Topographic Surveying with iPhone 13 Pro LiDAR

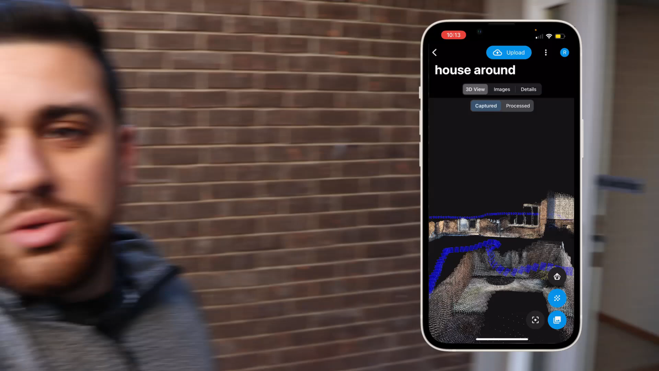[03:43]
So we're standing right in this area, which is pretty cool to look at.
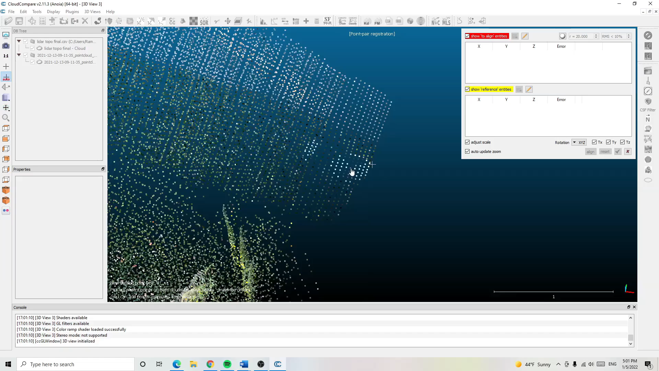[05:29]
We'll start by selecting the first ground control point in the point cloud and then going through and selecting the location of all the other ground control points found in the point cloud.
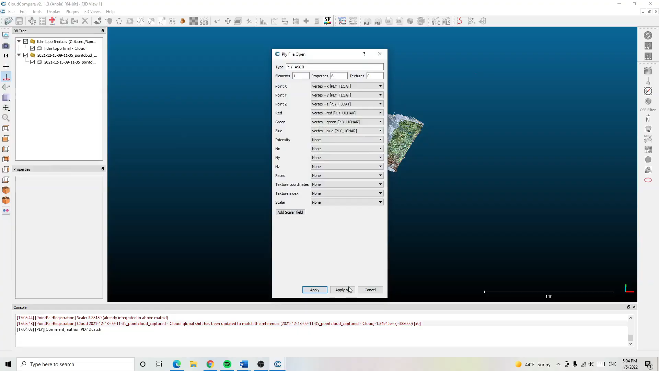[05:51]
Next, I'm going to import the second data set and it appears that there are some points inside of the house.
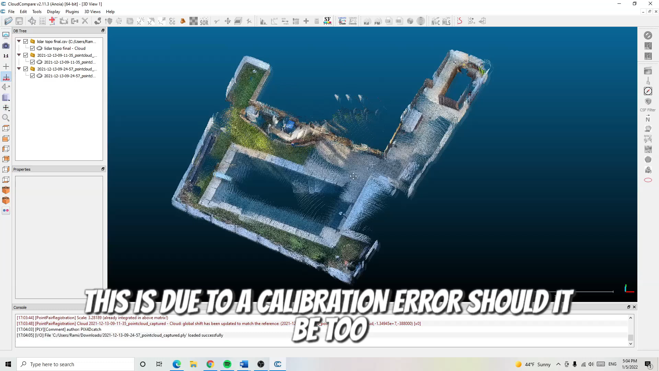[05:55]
This is due to a calibration error. Should it be too big of an issue, but nonetheless.
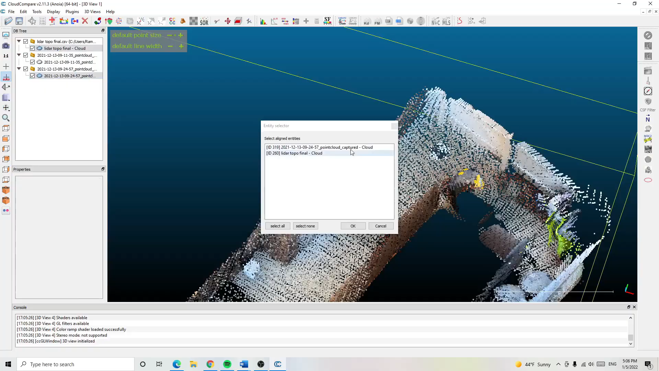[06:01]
I'll do the same thing for the second data set, assigning which data set is the control set and the other data set that's being adjusted and go through the referencing process once again.
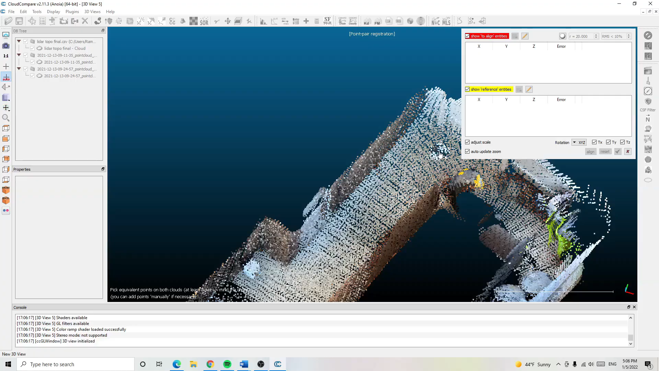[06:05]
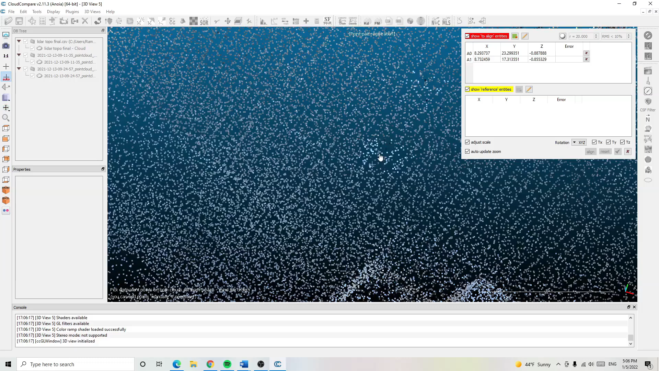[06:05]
And that'll combine both the first and the second point cloud into one project.
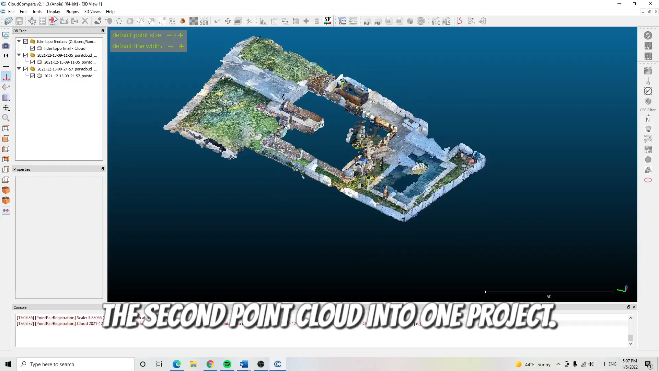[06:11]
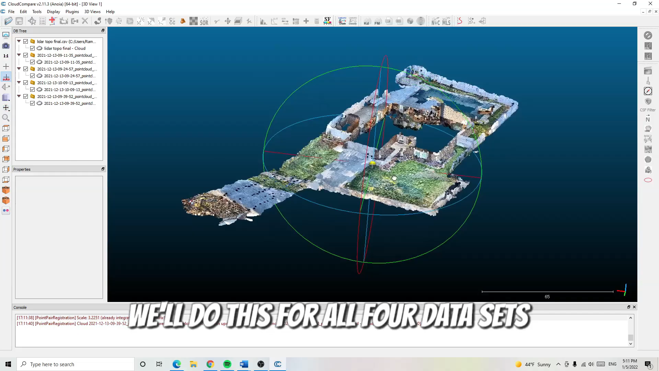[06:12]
We'll do this for all four data sets and our end result looks like this.
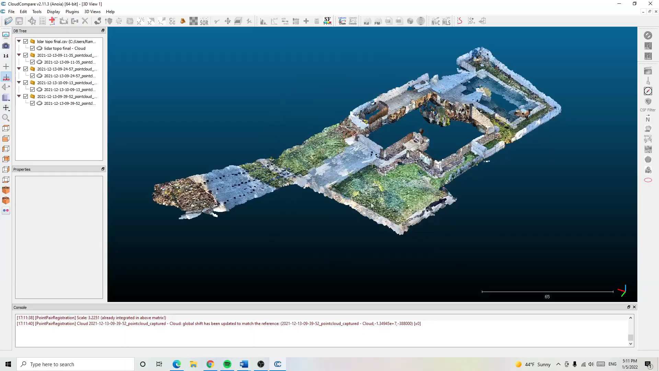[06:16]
And as you remember, the fence had a drifting issue in the third scan, but after we've aligned the data, everything looks pretty good now.
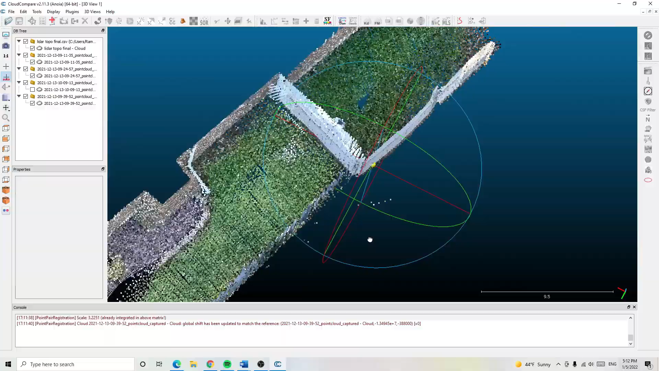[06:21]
I'll export the point cloud.
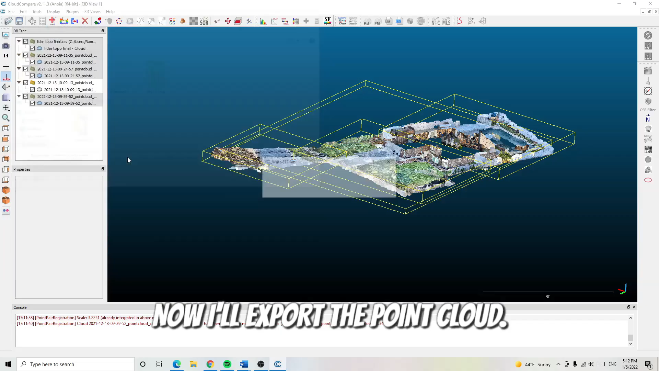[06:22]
So now I have one point cloud file with all four data set referenced to our ground control points.
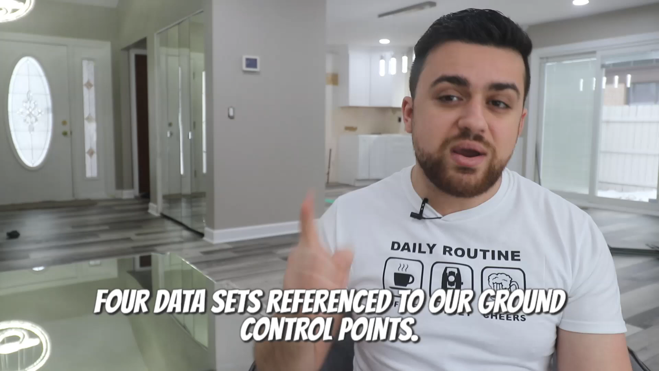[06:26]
With that LAS file,
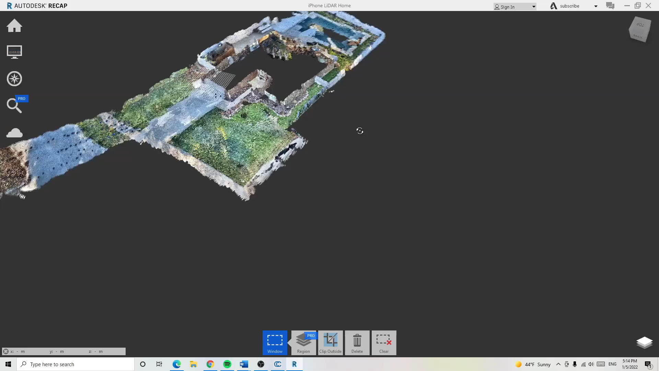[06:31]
I will then convert it over to an AutoCAD Civil 3D standard and bring in the point cloud into AutoCAD Civil 3D.
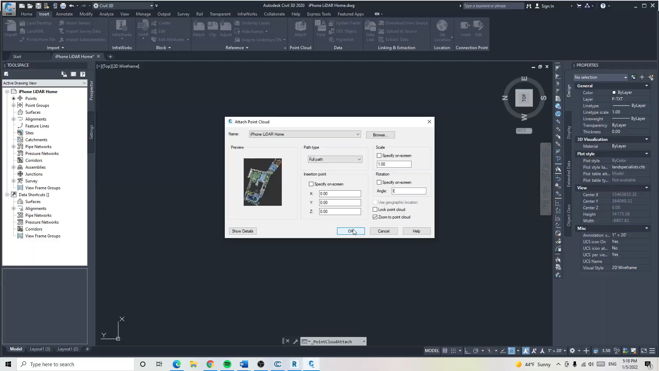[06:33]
And then in AutoCAD Civil 3D, I'm going to be creating layers. I'm going to have six layers.
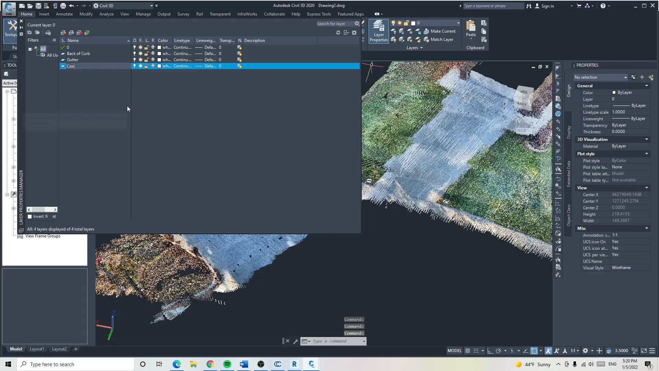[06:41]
We're going to have curb, gutter, concrete, ground shots, buildings, and utilities.
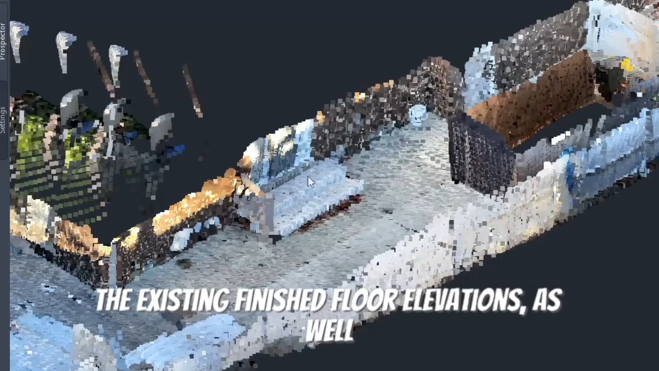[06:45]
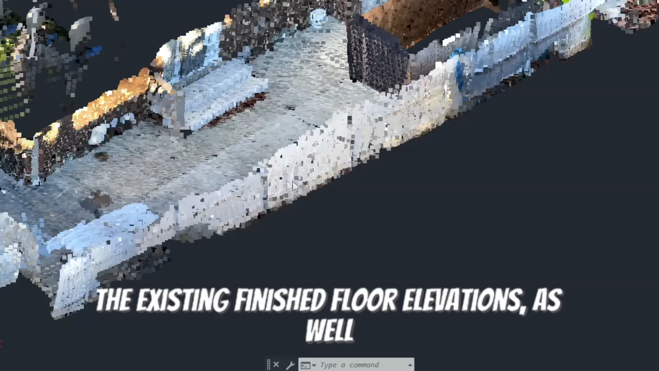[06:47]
The existing finished floor elevations, as well as the location of the fences, will be on the ground shots layered. I know that there could be more layers and I can get more complicated with this, but for now, this is just a simple topographic survey that I'm doing.